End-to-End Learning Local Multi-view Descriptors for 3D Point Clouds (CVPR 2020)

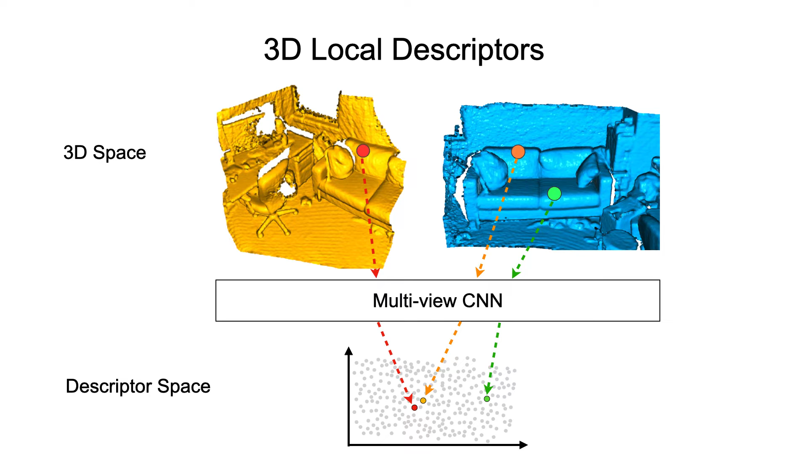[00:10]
We address two main technical issues. First, to render the local geometry as multi-view images, we need to define a set of viewpoints. Instead of setting the viewpoints with handcrafted rules, we propose to treat the viewpoints as optimizable parameters. The viewpoints are used in a differentiable renderer,
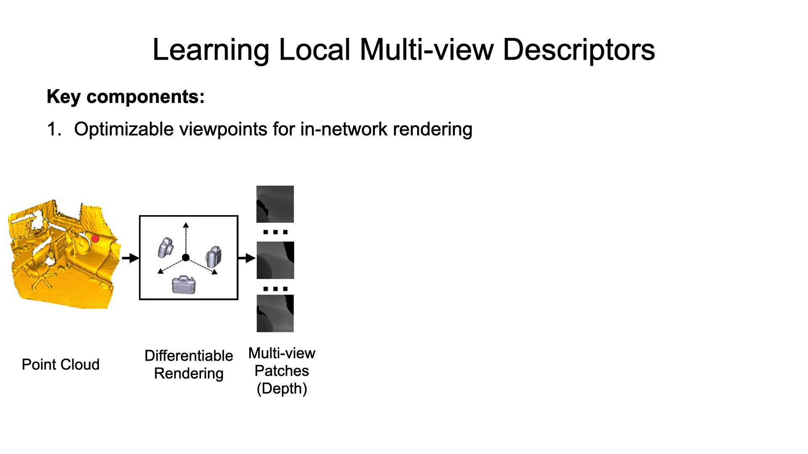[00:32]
which allows online multi-view rendering within neural networks. Second, to obtain the final descriptor, visual features extracted from each rendered view need to be compactly fused together.
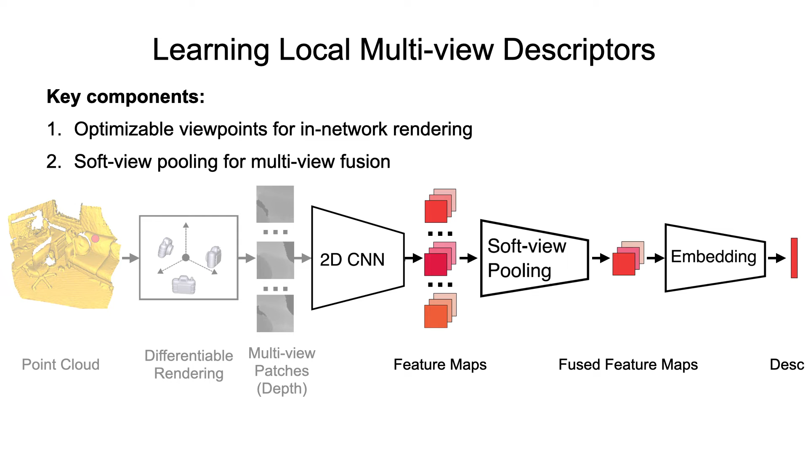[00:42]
We design an effective soft view pooling operation.
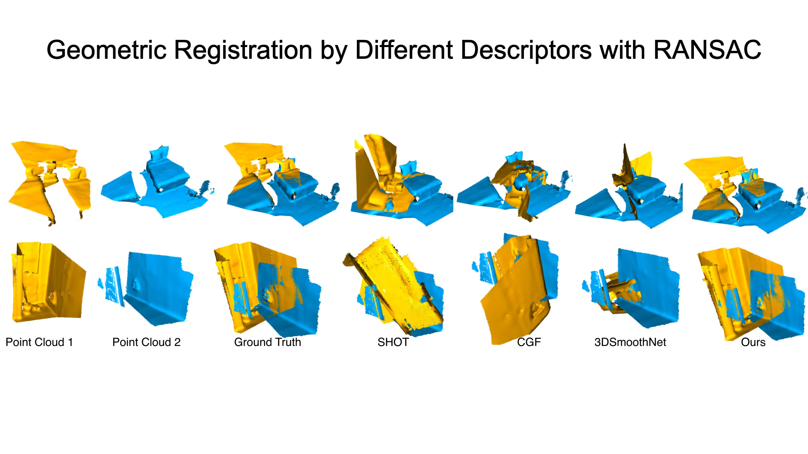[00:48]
We perform comparisons with other descriptors. The results show that our learned multi-view descriptor outperforms the existing ones both quantitatively and qualitatively.